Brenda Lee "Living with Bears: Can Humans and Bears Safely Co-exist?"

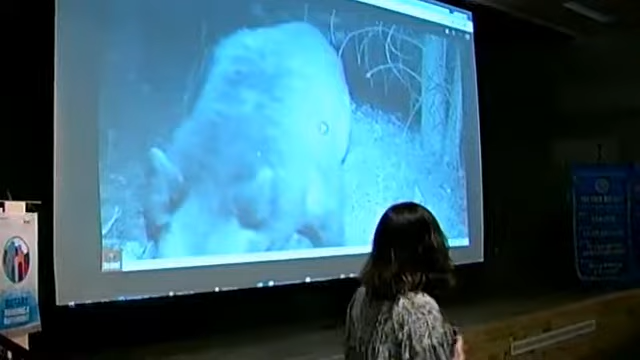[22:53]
and then we're going to start to look see if we can identify if it's the same bear um so
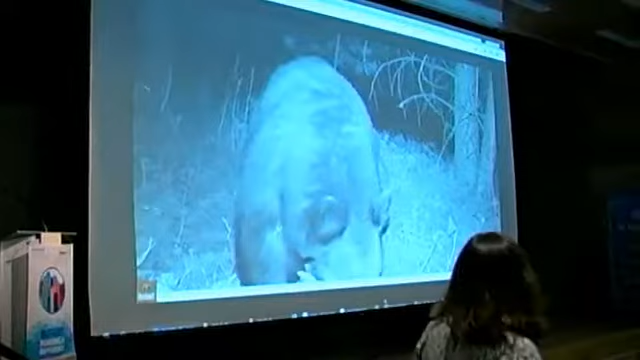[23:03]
fox bear turkeys turkey turkey yeah and vultures we